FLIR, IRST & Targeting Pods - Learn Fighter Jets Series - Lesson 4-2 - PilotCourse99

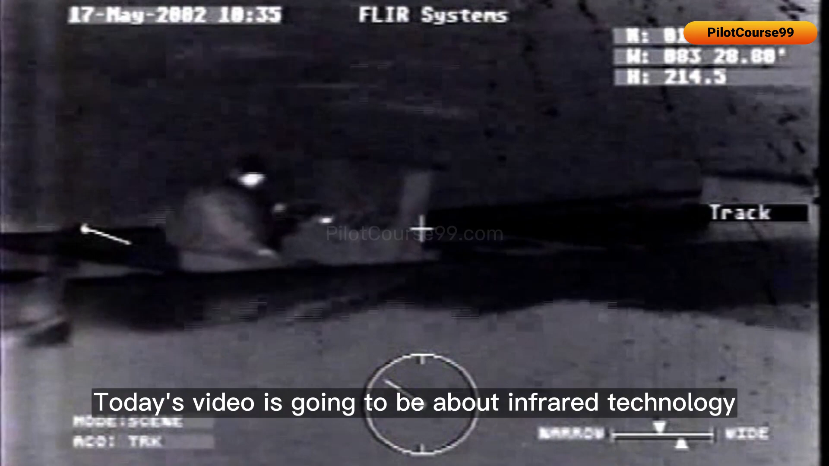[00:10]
today's video is going to be about infrared technology used in fighter jets
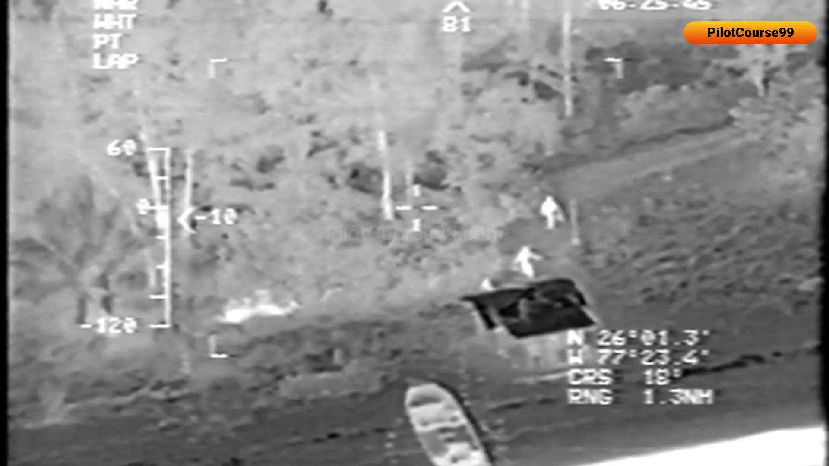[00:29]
different colors of objects also emit heat waves of
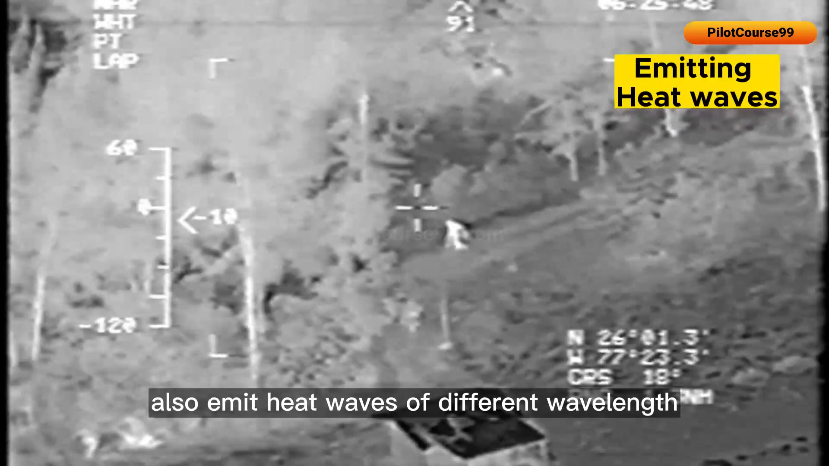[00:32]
different wavelength which is detected by FLIR sensors
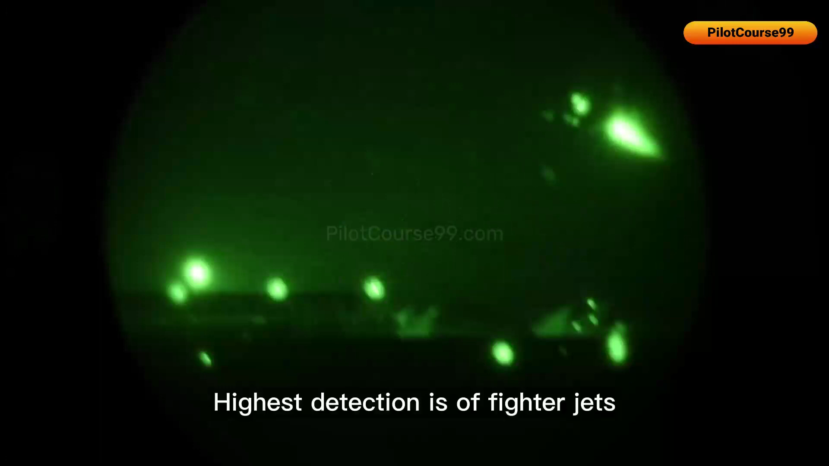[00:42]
detection is a fighter jets after burner and engines which have ultra high temperatures FLIR
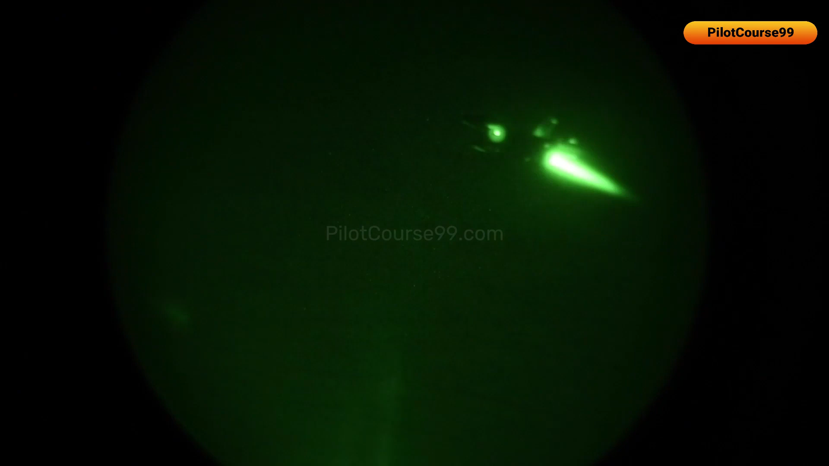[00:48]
systems have the capability to make an image or video of objects it detects it is
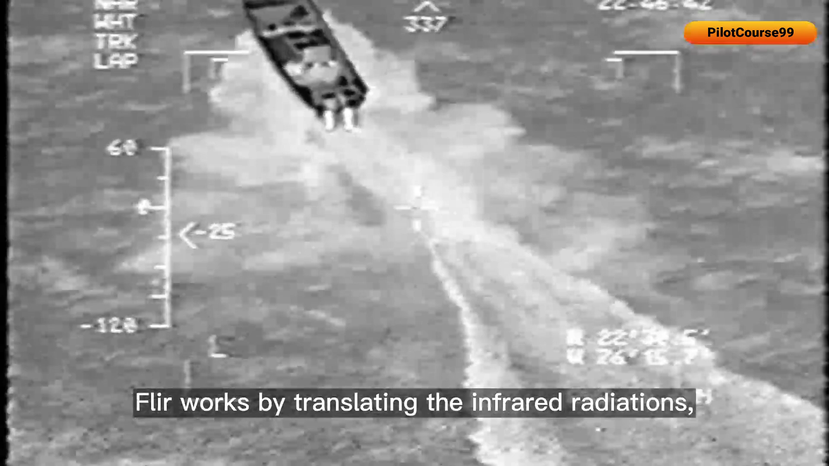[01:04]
FLIR works by translating the infrared radiations emitted by objects into a visual image that the pilot can see on a cockpit display
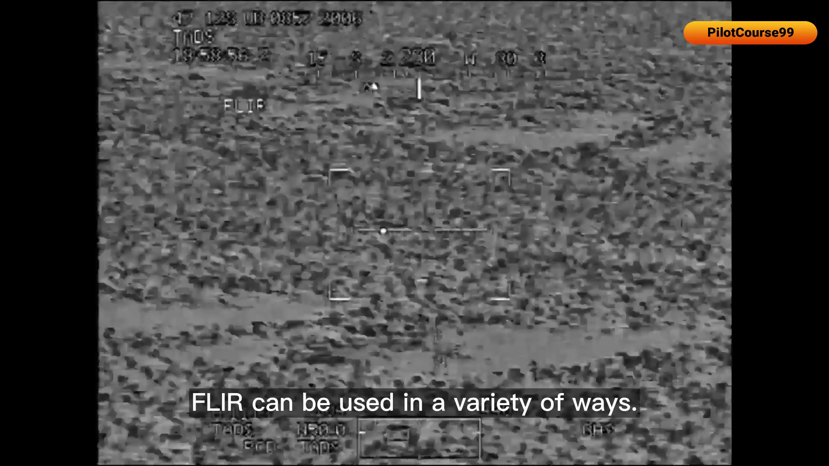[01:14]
FLIR can be used in a variety of ways for example it can help pilots identify and track other
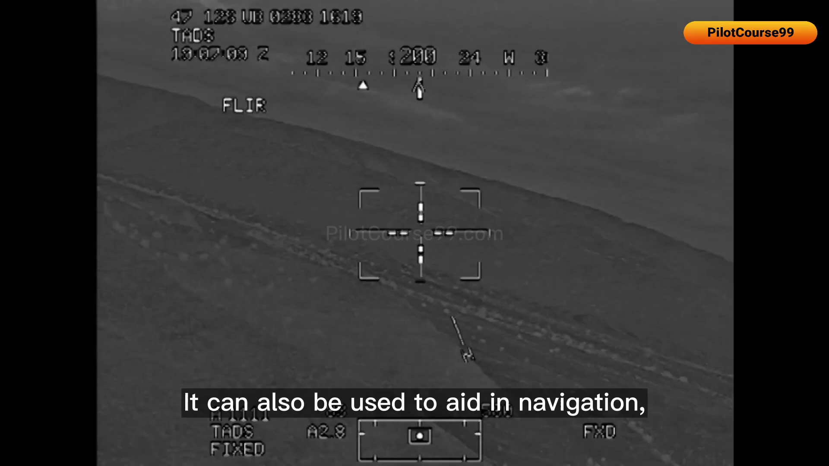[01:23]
also be used to aid in navigation especially in low visibility conditions
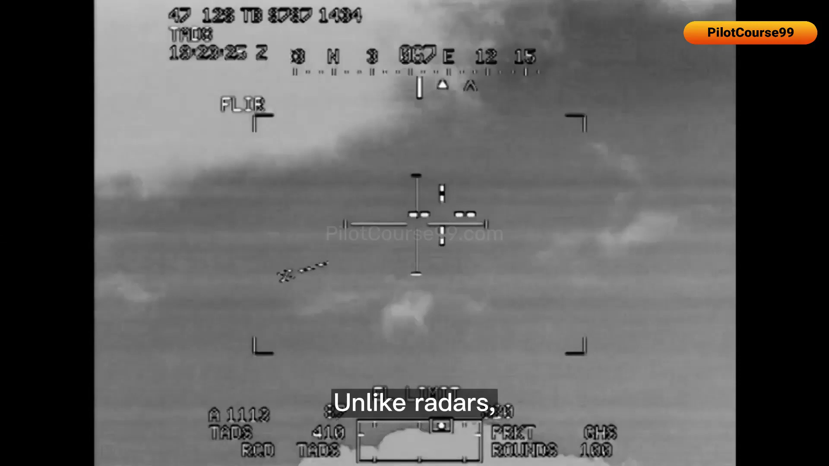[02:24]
unlike radars they are vulnerable to certain weather conditions such as fog or smoke
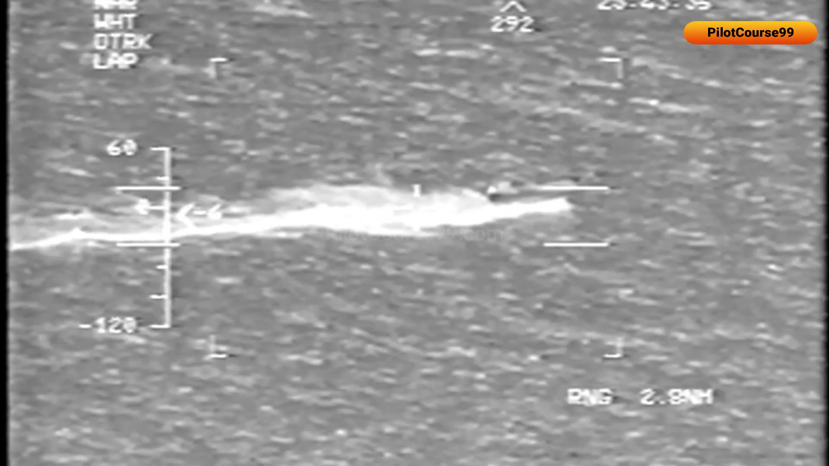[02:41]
radar systems radar systems can detect a target but they may not be able to provide
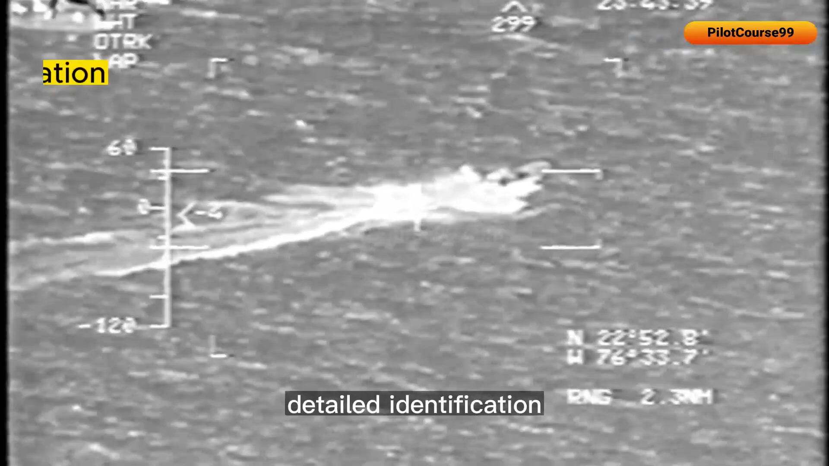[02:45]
detailed identification like FLIR and radar system also consumes much more power than FLIR
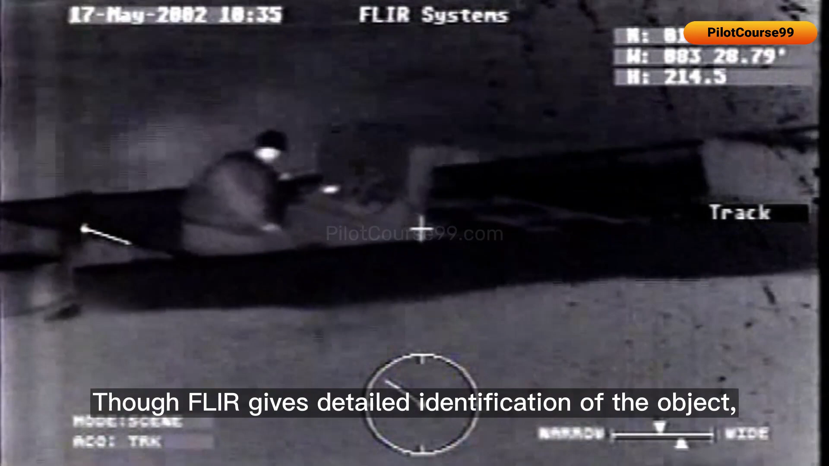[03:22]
though FLIR gives detailed identification of the object it can't give the exact distance information and has to use a laser range finder to do that
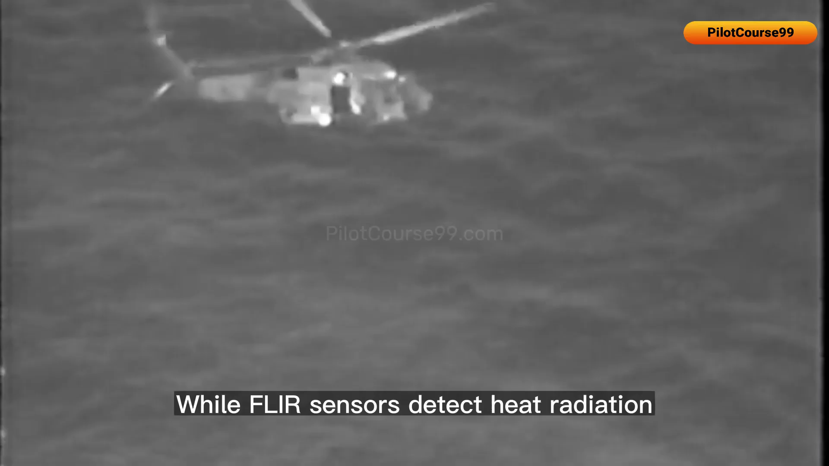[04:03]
while FLIR sensors detect heat radiation and can produce images or videos of the scene
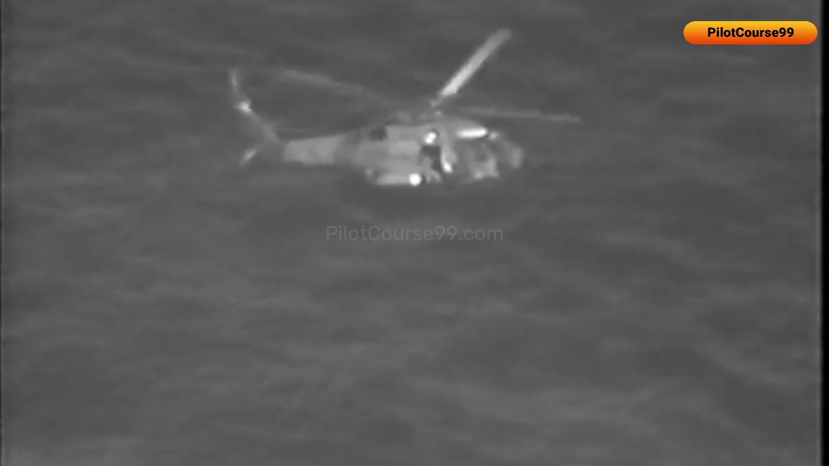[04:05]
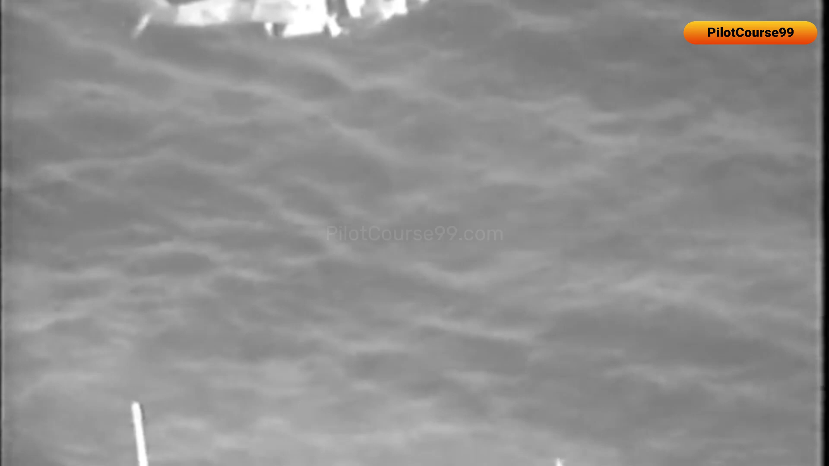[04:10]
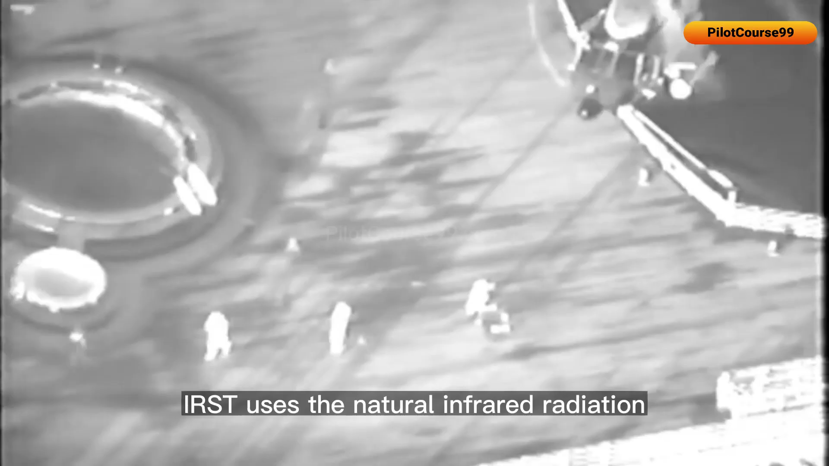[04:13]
airsd uses the natural infrared radiation emitted by objects to detect them even when they are not actively radiating electromagnetic waves